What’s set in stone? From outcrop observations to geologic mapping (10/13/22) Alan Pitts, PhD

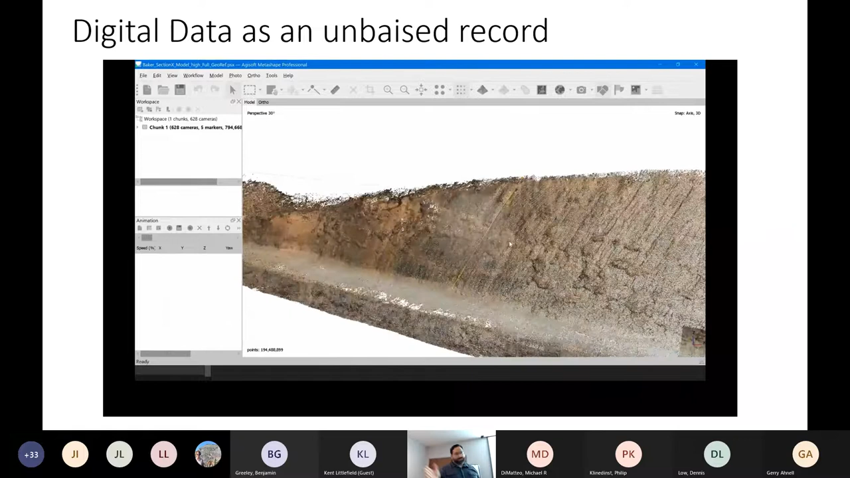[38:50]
All of those other models that we were looking at before, they were kind of created in the same way. Some of them were from the ground. Some of them were from the air.
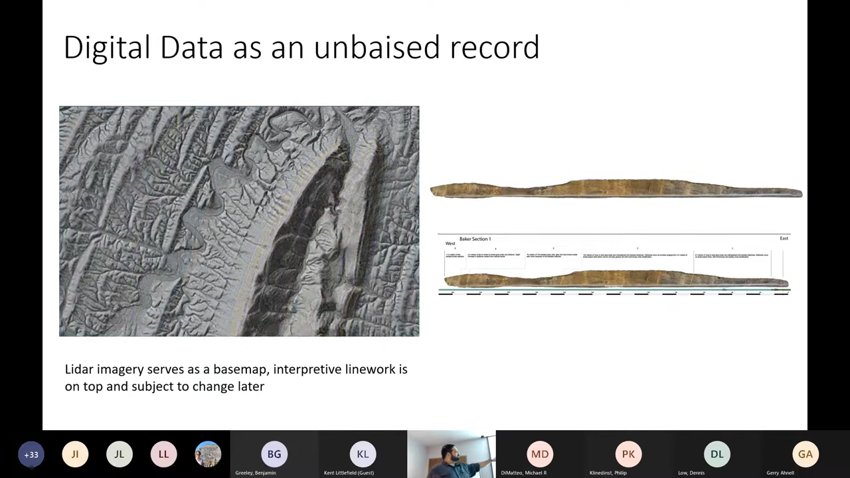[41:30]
But we all know that as data changes, the map might change. So what I'm striving for is building outcrop maps that can serve the same purpose as a LIDAR image.
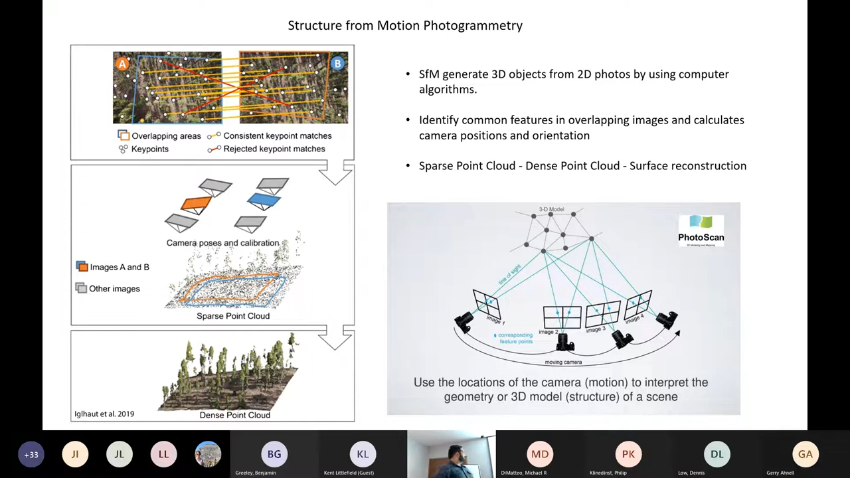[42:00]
This is just a slide talking about how this is done, right? The structure for motion photogrammetry is a photography technique by cameras moving around the object. And they build this cloud by knowing the focal length, the position of the camera, and the angles. I won't go into that a lot, but what I will say is that it's like really, really close to LIDAR data. Think about it as the same way as you think about LIDAR. It's gathered in a different way, but the way it returns, the way that it reads, the accuracy that it can have is really competitive with LIDAR. The difference is LIDAR is from a plane, and this you can do anywhere. You can float it from a balloon. You could be on the ground with a camera. You could use a drone, right?
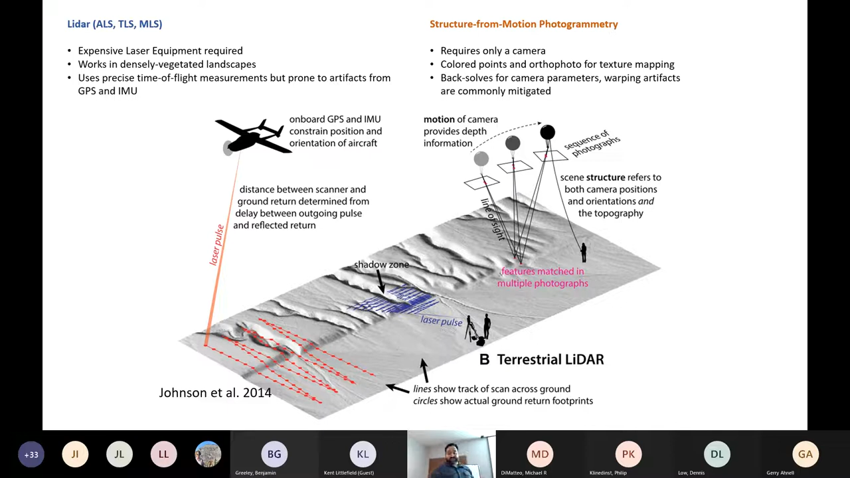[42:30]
And so I did a lot of that in the past. I like working from the ground. I like the versatility. You could use your smartphone to develop some of these. And here's what's great about it, right?